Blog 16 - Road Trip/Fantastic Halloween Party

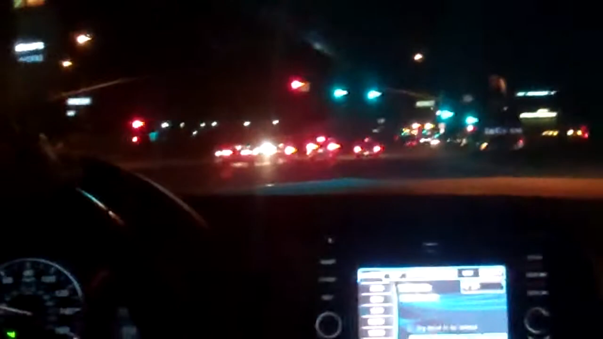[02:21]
Here's Ramona. Ramona. This is called the... The Commons. A little... It's like the shop. I don't know where I'm going to eat in a couple days.